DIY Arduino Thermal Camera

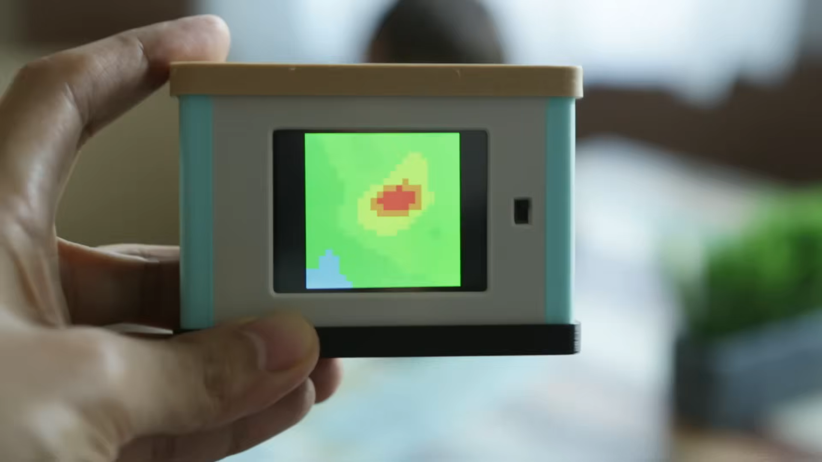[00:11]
this Adafruit breakout features a grid eye sensor and it uses an 8x8
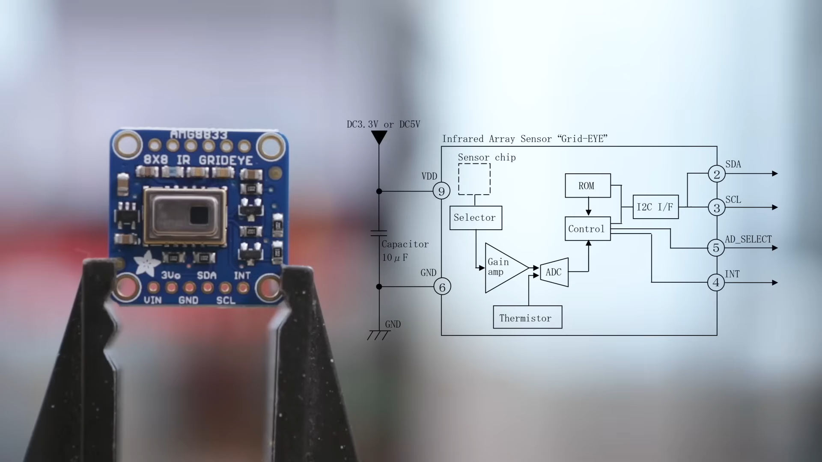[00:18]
array of IR thermal sensors that can return 64 individual temperature readings temperatures are rendered in real time
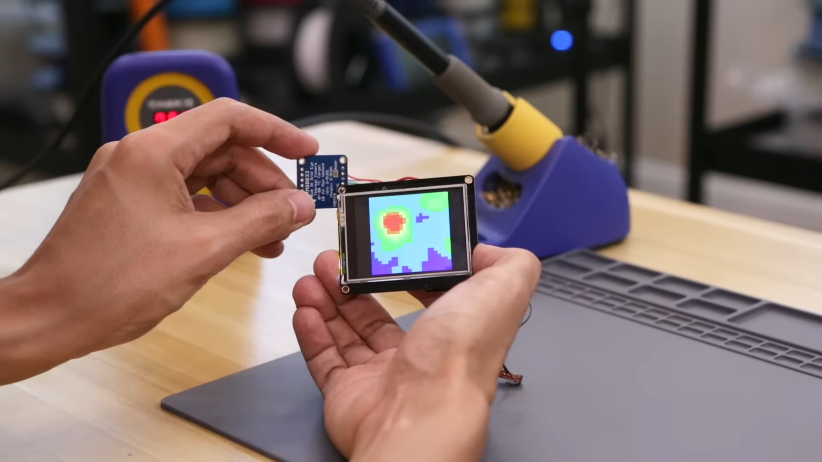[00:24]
and are displayed as different colors to form a heat map the code is running off an Adafruit huzzah esp32 which is fast